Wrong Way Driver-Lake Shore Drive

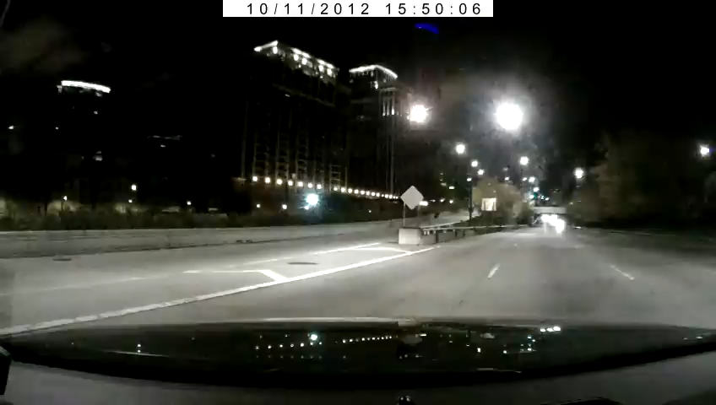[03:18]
Can emergency. I need help, I got a runway driver almost is head on in a bunch of cars.